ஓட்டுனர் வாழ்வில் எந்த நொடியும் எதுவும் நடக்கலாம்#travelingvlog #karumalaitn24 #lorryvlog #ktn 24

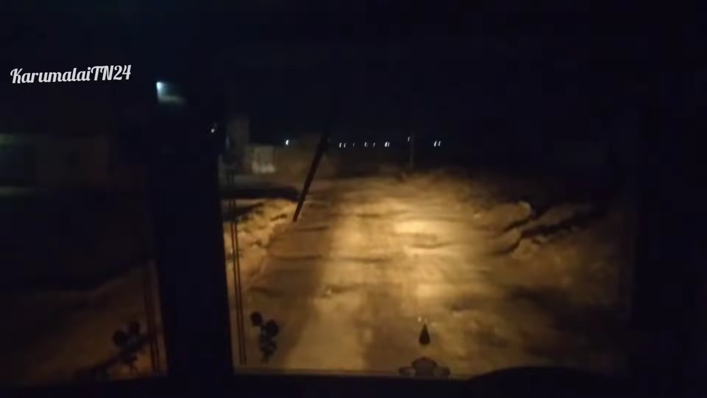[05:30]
பைபாஸ் வந்தாச்சுங்க, அப்படியே போக போக பார்ப்போம், ஒவ்வொரு ஊரை பார்த்துட்டு அப்படியே போவோம்.